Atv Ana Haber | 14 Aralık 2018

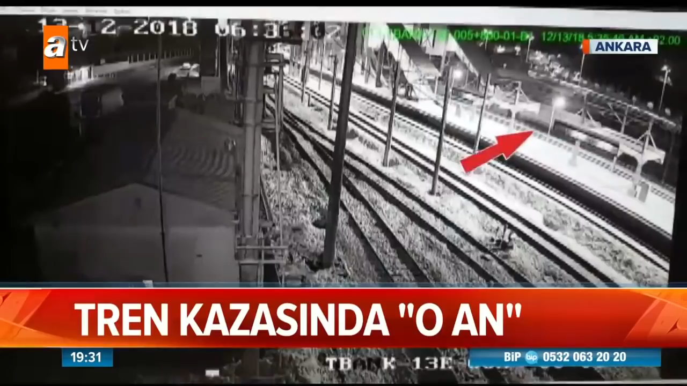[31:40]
Görüntüdeki vagon kılavuz, karşıdan gelen ise yüksek hızlı tren. İkisi de yavaşlamış görünüyor. Ancak iki tren kafa kafaya çarpışıyor. Çarpışmanın şiddetiyle kılavuz tren geri geliyor.
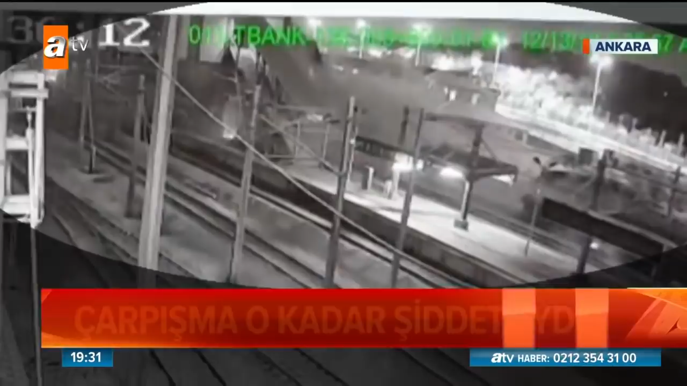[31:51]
Yüksek hızlı trenin ise iki vagonu havaya kalkıyor. Havaya kalkan vagon üst keçide çarpıyor. Belli ki can kayıplarının çoğu da üst keçidin yıkılması sonucu gerçekleşiyor.